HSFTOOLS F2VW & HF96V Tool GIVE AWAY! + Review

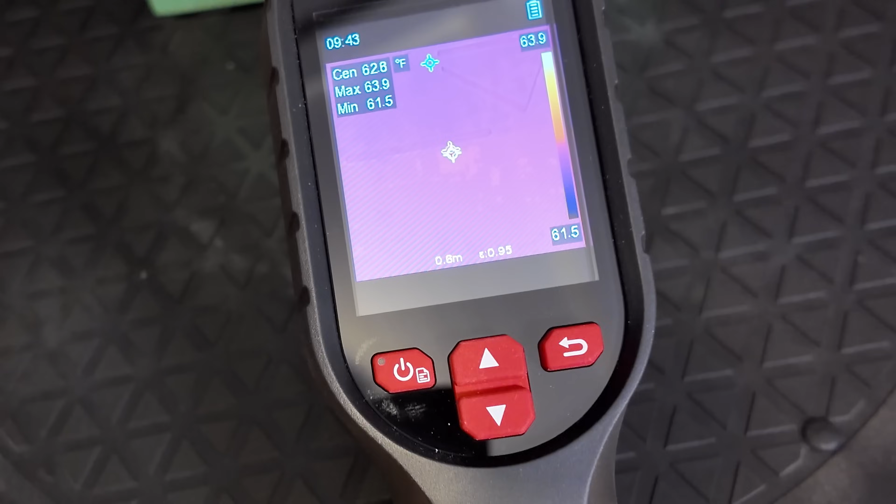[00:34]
On screen: spot 62.8°F
Now this is their most affordable camera. I thought, well, I'm not really interested in some of the smaller cameras.
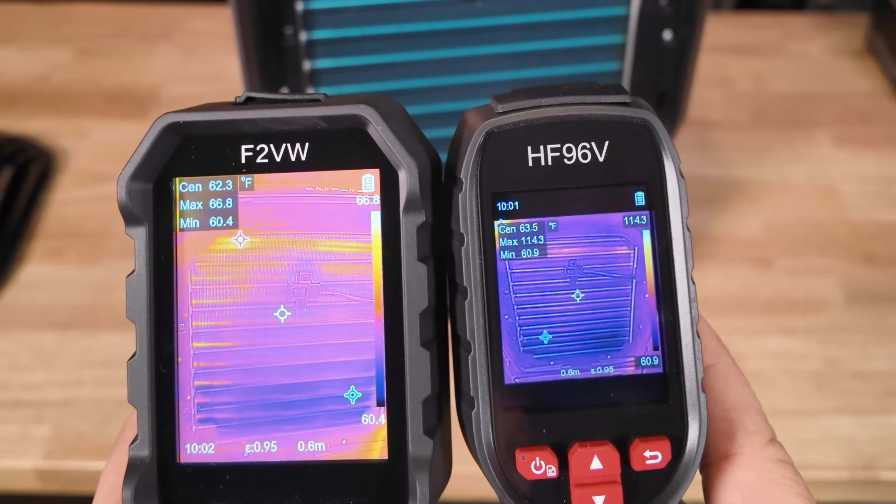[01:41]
And as that refrigerant continues to flow, you'll start to see it get warmer and warmer. So you can see here on the right hand side that we actually have a scale that shows exactly what you're seeing in the image as far as your maximum temperature and your lowest temperature.
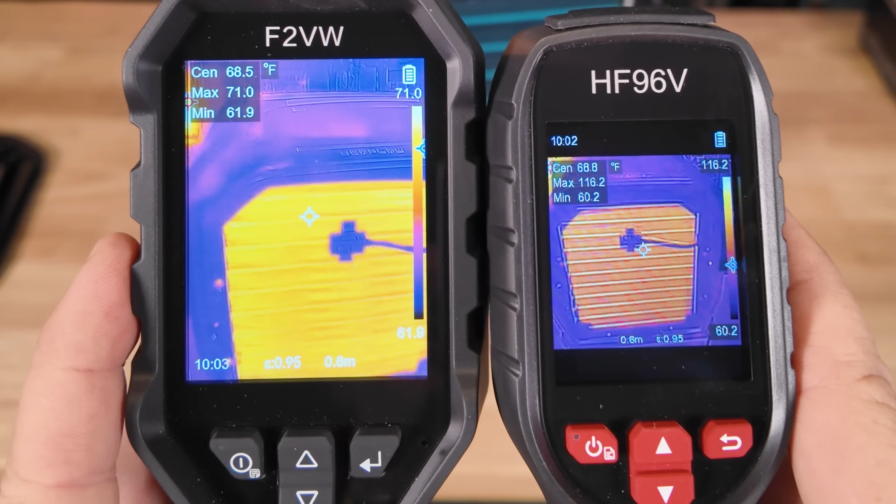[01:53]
And then this is where your center dot comes in handy because if you want to pick out a specific spot on the coil, that's what you're going to see on the top left hand corner on the display.
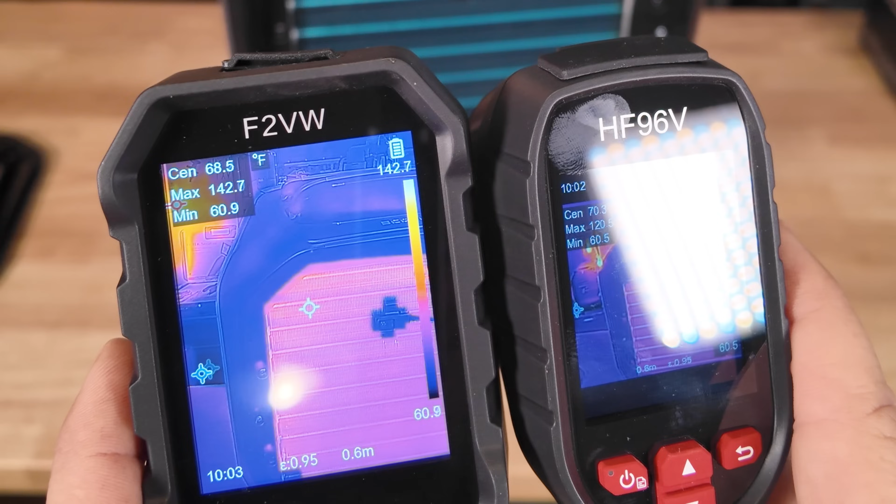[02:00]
You can see how this could come in handy if you're trying to diagnose problems with the refrigeration system.
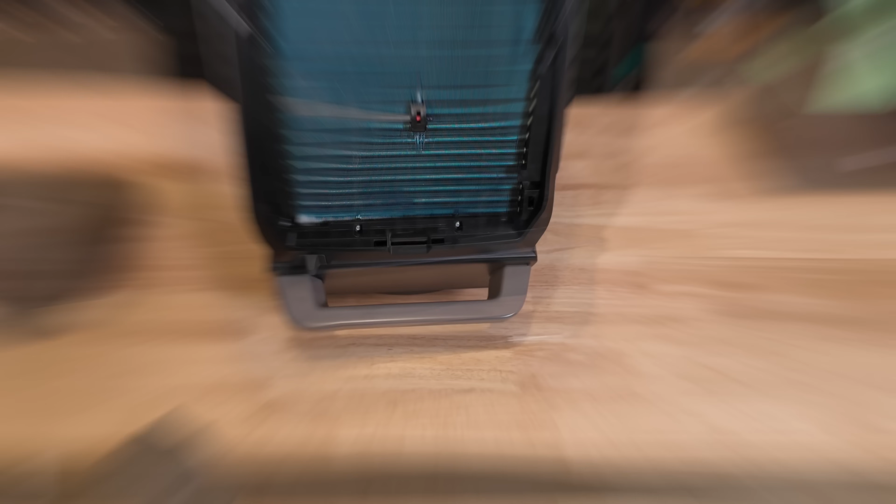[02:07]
Now here on the back side is the actual condenser section.
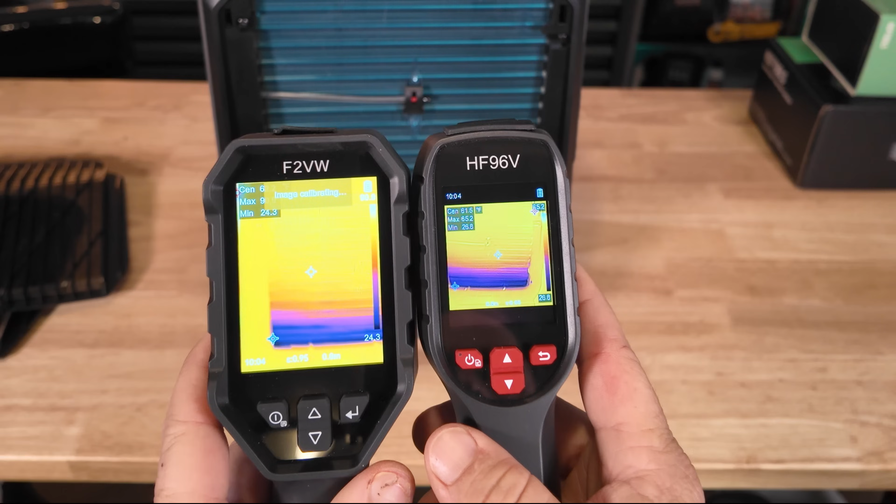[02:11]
You can see the refrigerant is down in the bottom of the coil. It's pretty cold. We're running the heat mode. So the front side is our hot side of the coil, which is acting as your condenser. Here this is acting as the evaporator.
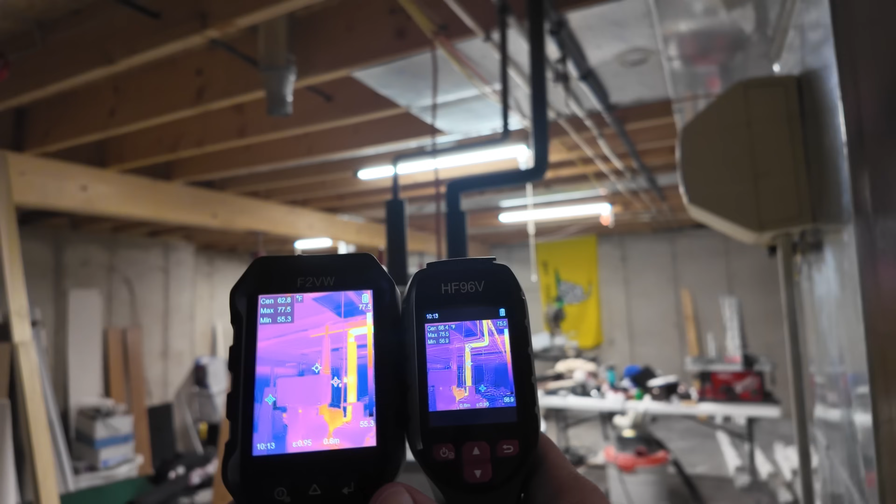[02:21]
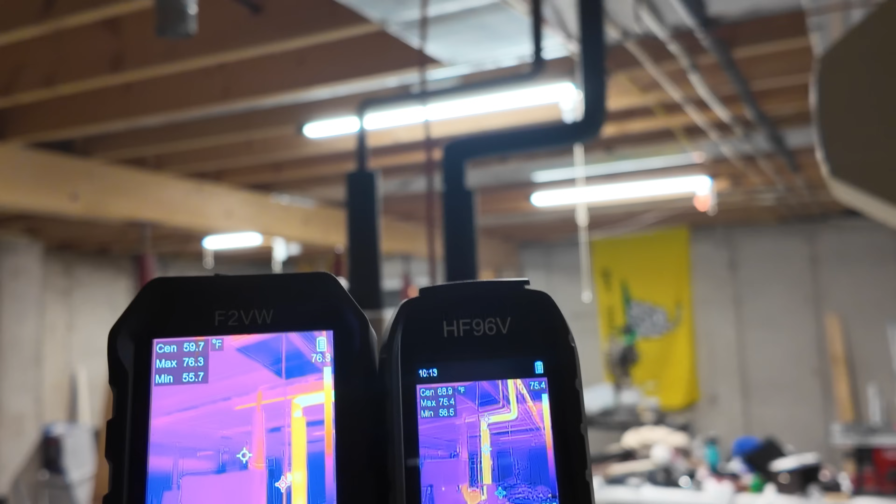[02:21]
Now as far as going through the house and kind of finding different things that we can measure to kind of give you some ideas of what's going on.
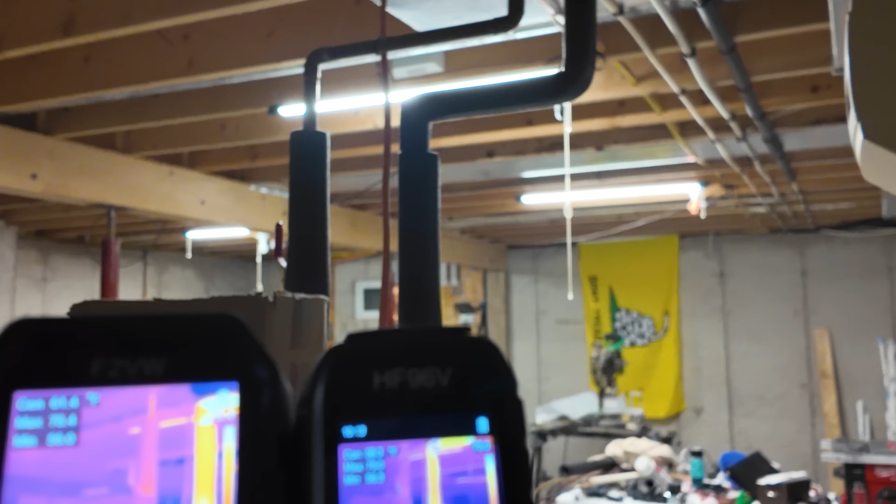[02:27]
You can see right here we have a hot water pipe that's actually making its way through the piping throughout the house.
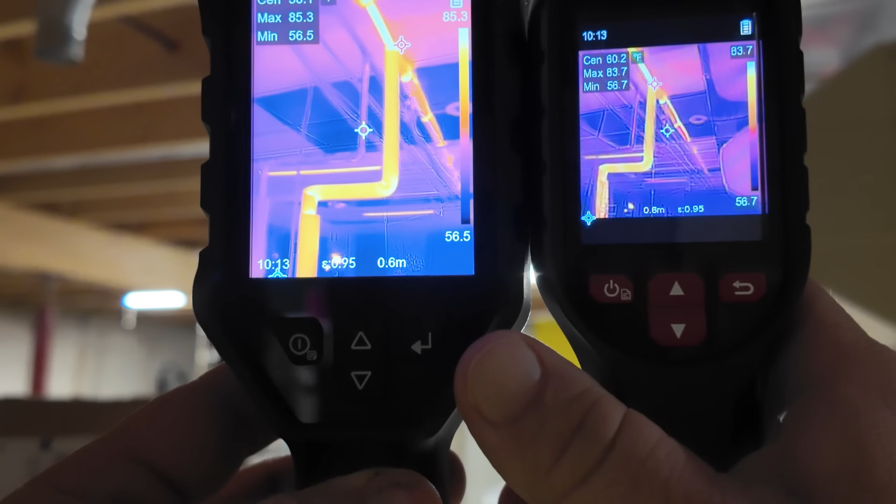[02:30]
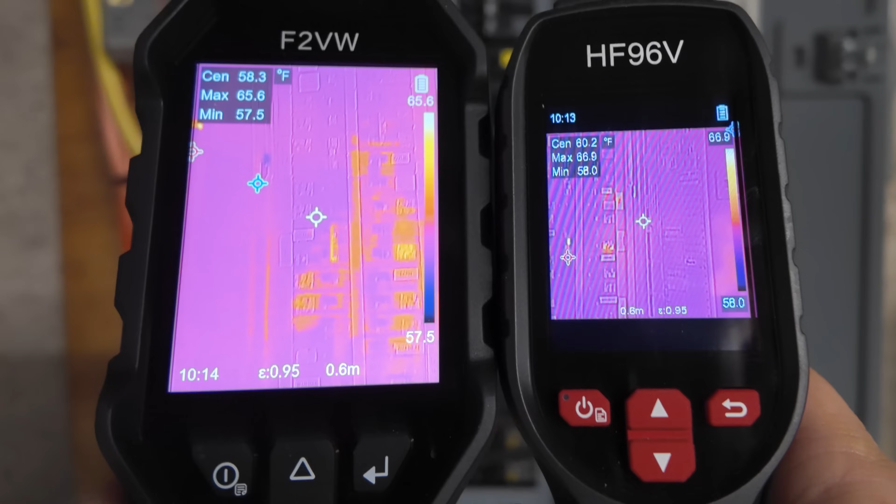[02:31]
A very common use for thermal imagers is going to be on breaker boxes to try to find warm breakers. Right now nothing's really running warm.
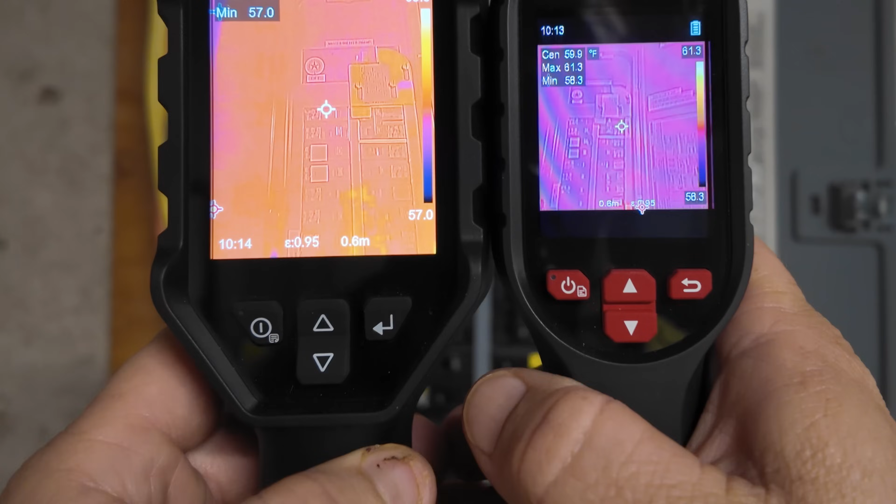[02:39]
On screen: max 61.3°F, scale top 61.3°F
This is also where you might use your auto adjustment so that you can narrow it down to what area you want it to see.
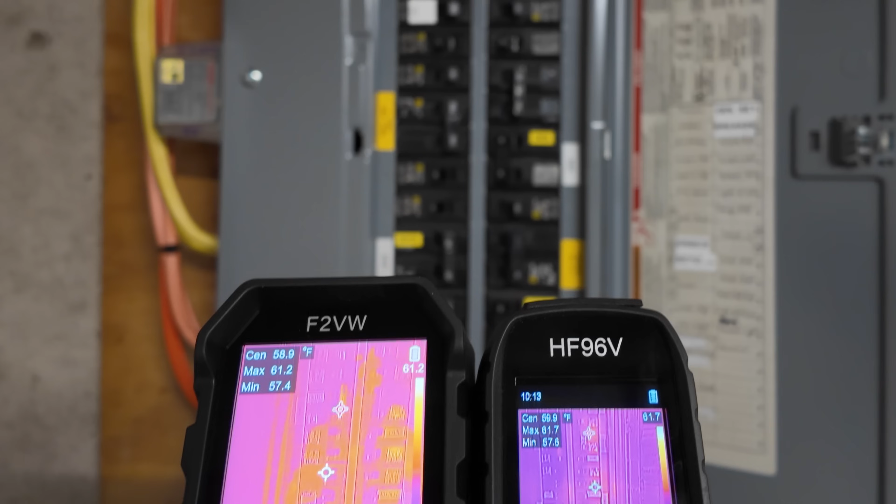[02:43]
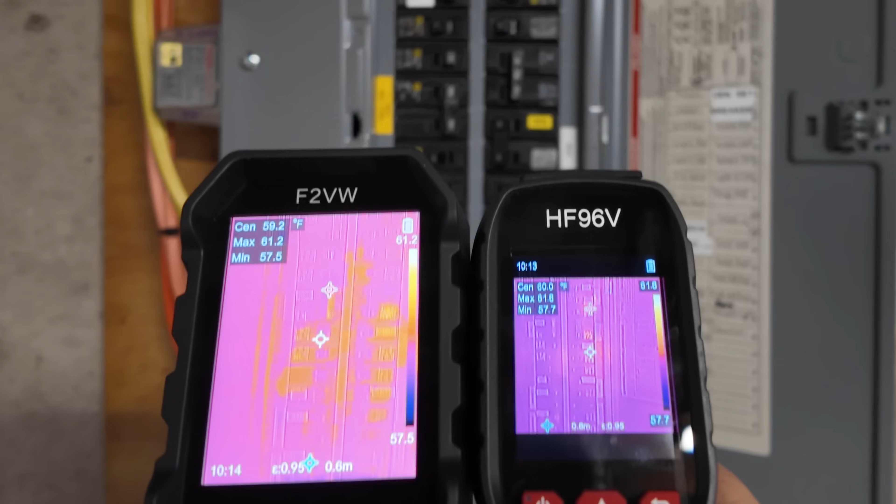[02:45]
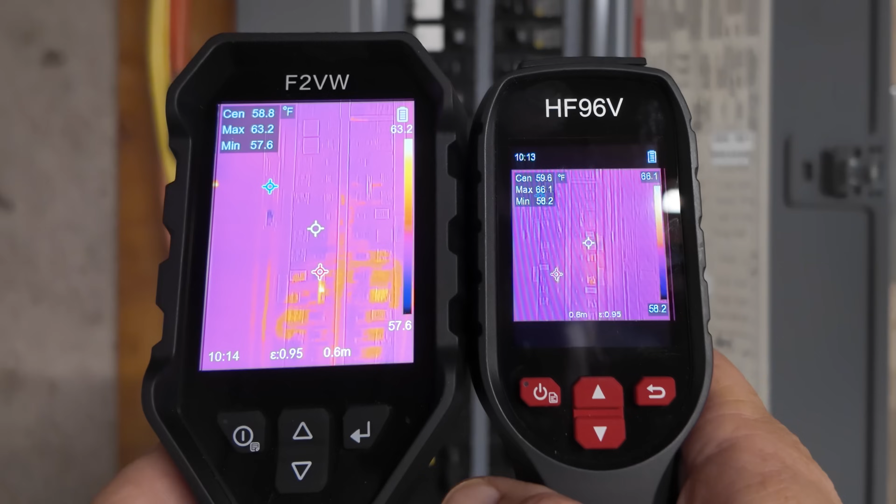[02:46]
Nothing in the house is really running that heavily right now because the outdoor temperature is pretty moderate so even the heat pump's not running.
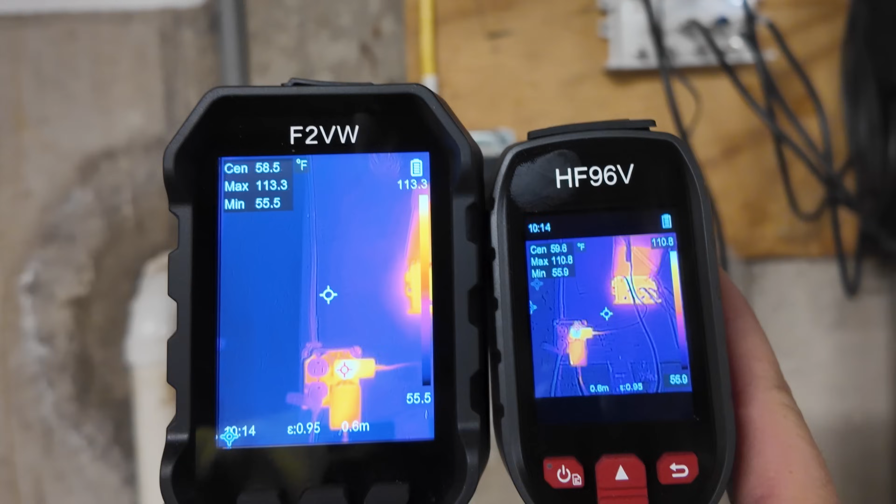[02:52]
Now you can find transformers and things like that that could be acting up.
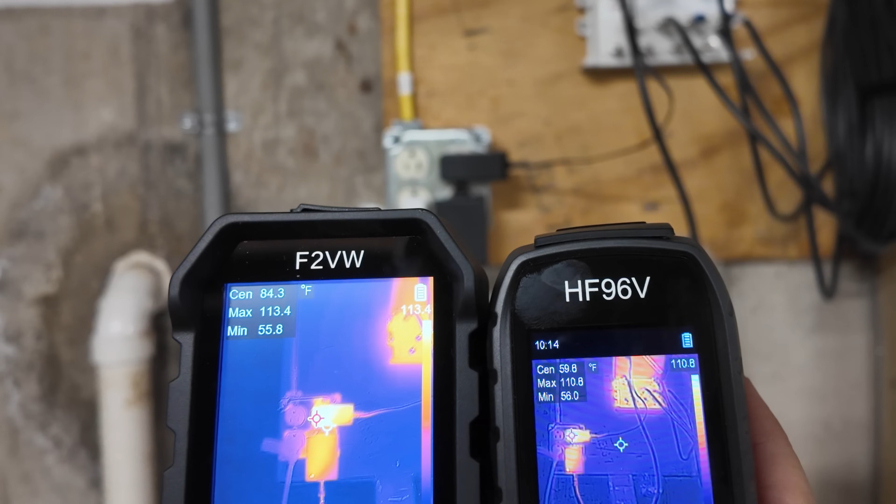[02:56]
As you can see we've got a 114 degree transformer right there.